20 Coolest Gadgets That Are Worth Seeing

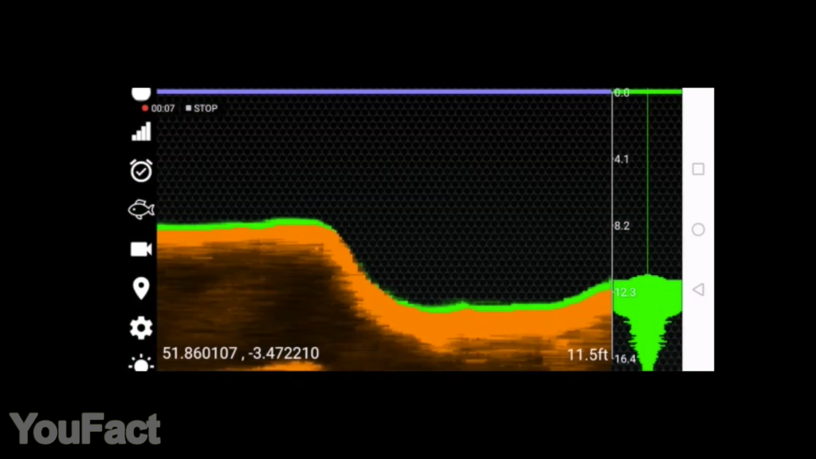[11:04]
On screen: depth 11.5 ft
The gadget is able to locate the most fishy spots and mark them on the map.